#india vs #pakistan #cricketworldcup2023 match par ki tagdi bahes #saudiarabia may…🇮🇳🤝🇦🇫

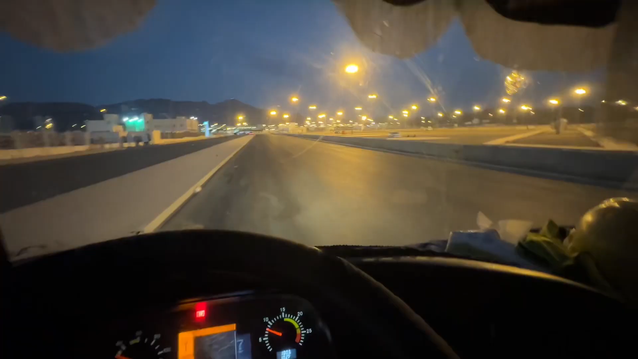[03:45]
फाइनली दोस्तों, आपका भाई पहुंच गया है वाटर प्लांट या तहलिया, जिधर से मुझे पानी भरना है।
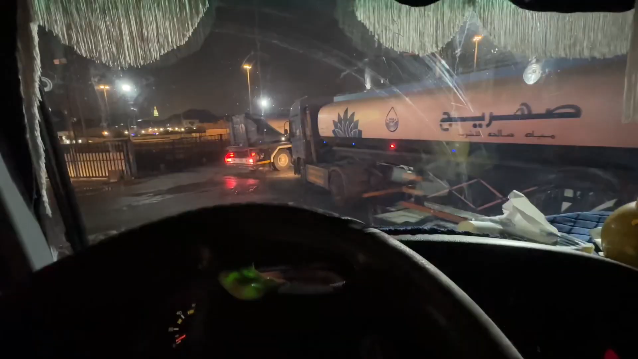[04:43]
सो फाइनली आपका भाई गाड़ी लोड करके निकलने वाले, हम लोग निकलने वाले तहलिया से।
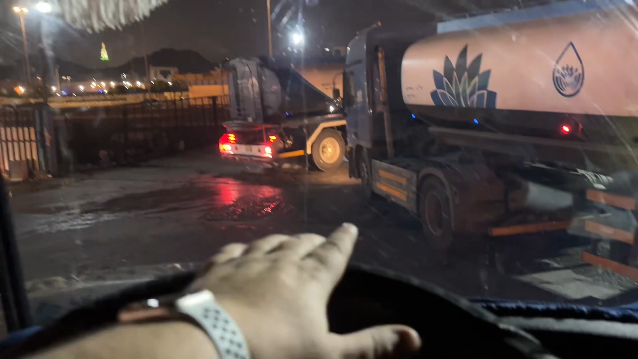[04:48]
ये देखो सामने और भी गाड़ी लगी है, जुम्मा के दिन बिल्कुल खाली खाली नज़र आ रहा है।
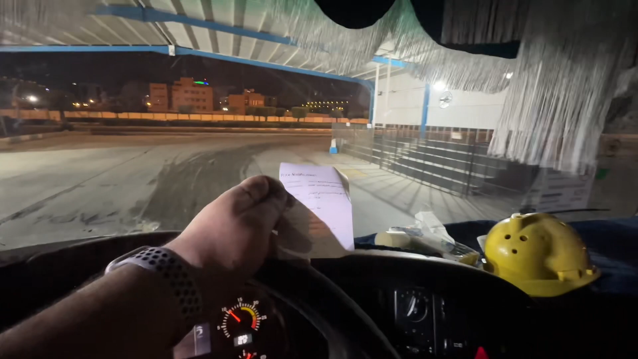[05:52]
बाकी है इसकी एग्जिट डोर है, यहाँ से एग्जिट होते हैं तहलिया से, जिधर से हम लोग पानी भरते हैं।
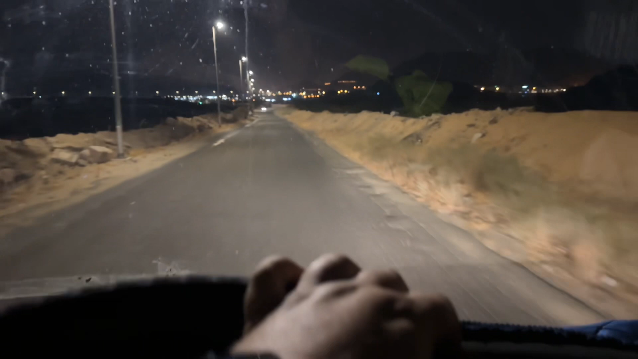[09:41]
तो मैं अभी इस कच्चे रास्ते पे इसलिए आया हूँ क्योंकि आगे मक्के का इंडस्ट्रियल एरिया, जिधर पे गाड़ियों की वर्कशॉप्स हैं या गैराज है, तो यहाँ पर एक पाकिस्तानी होटल है मतम ताज सियालकोट, जिसकी कढ़ाई बहुत फेमस है और बहुत रश होता है उस होटल पे, अक्सर सऊदी लोग भी बहुत आते हैं।